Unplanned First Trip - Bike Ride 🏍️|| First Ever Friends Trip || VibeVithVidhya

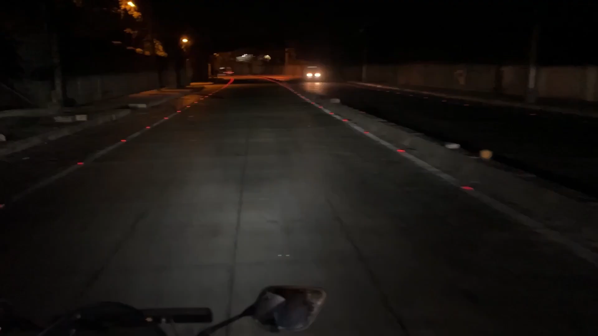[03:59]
ಫಸ್ಟ್ ಟೈಮ್ ಬೆಂಗಳೂರಿನಲ್ಲಿ ನೈಟ್ ಜರ್ನಿ ಮಾಡ್ತಿದ್ದೆ. ರೋಡ್ ಎಲ್ಲ ಖಾಲಿ ಖಾಲಿ ಇತ್ತು, ಸ್ವಲ್ಪ ಅಲ್ಲಲ್ಲಿ ಅಂಗಡಿಗಳೆಲ್ಲ ಓಪನ್ ಆಗಿತ್ತು, ಖುಷಿ ಆಗ್ತಿತ್ತು.
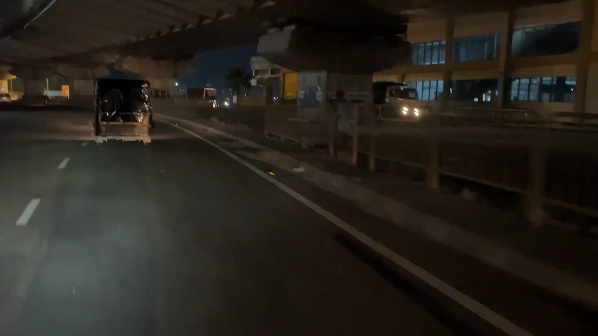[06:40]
ಆಲ್ರೆಡಿ ಮೈಸೂರು ಬೆಂಗಳೂರು ಹೈವೇ ರೋಡ್ ಸ್ಟಾರ್ಟ್ ಆಗಿತ್ತು.
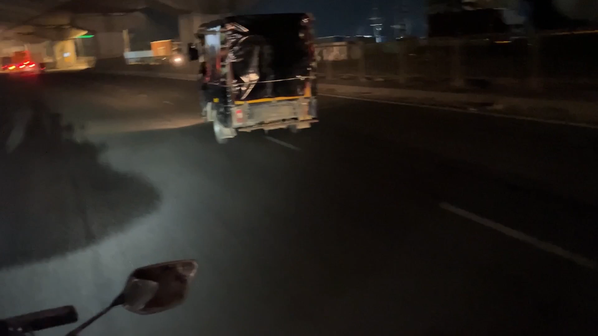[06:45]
ಹೈವೇ ಬೈಕರ್ಸ್ಗೆ ಅಲವ್ ಇದ್ದಿಲ್ಲ, ಸೊ ಅದಕ್ಕೆ ನಾವು ಸರ್ವಿಸ್ ರೋಡ್ ಚೂಸ್ ಮಾಡಬೇಕಾಗಿ ಬಂತು.